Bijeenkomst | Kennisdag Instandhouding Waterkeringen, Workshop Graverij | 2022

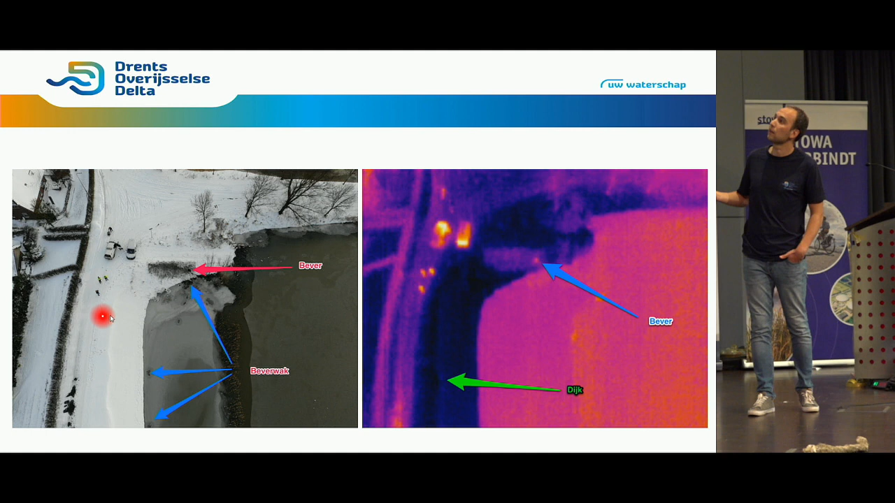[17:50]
Ik wil eerlijk zeggen dat ik niet weet of die daar... Ja, hier zit die wel op de kant. Ja, ik neem aan dat die daar gewoon... Wat zeg je?
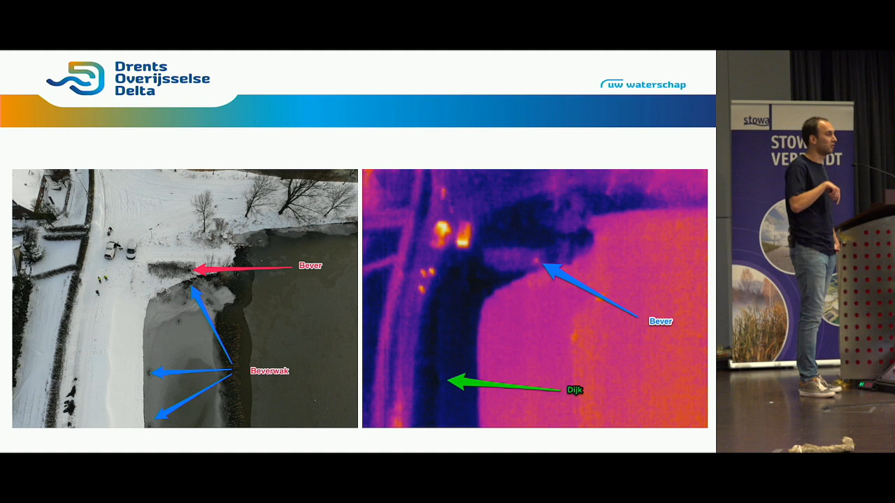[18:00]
Nee, hij zit niet in het gat zelf, maar je ziet gewoon zijn warmtebeeld. Dus, ja, was dat je vraag eigenlijk?
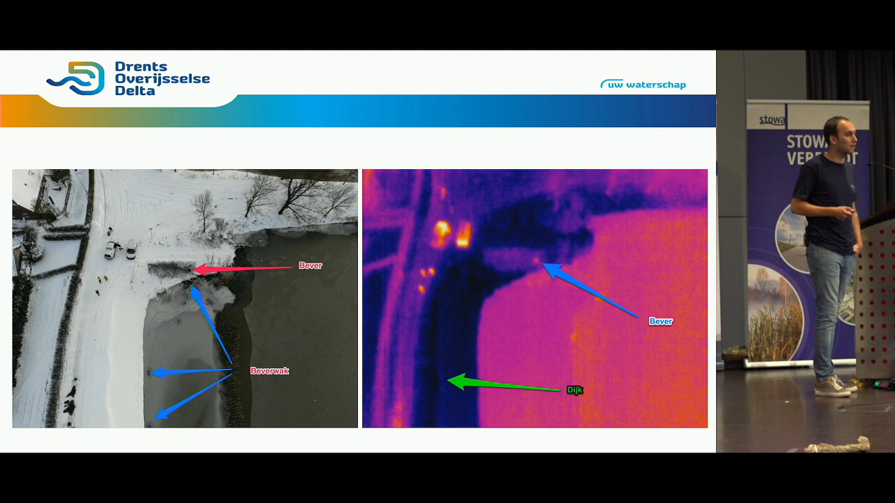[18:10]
Ja, misschien als die, doordat daar zijn nest zit, dat de grond opwaart doordat het daar minder koud is. Oh, zo, wat jouw collega ook zei,
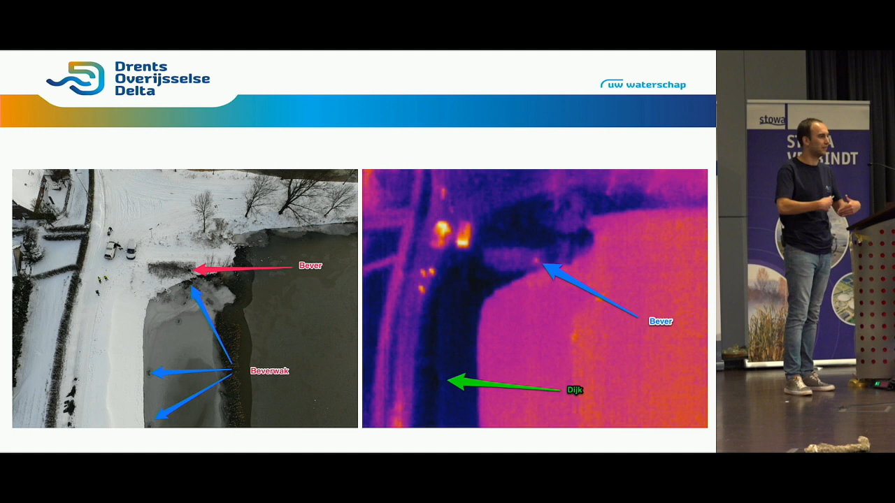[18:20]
als die echt onder de grond zit, dan ga je geen dingen zien, zeg maar. En dat is ook een van de issues waar ik straks nog even op wil komen.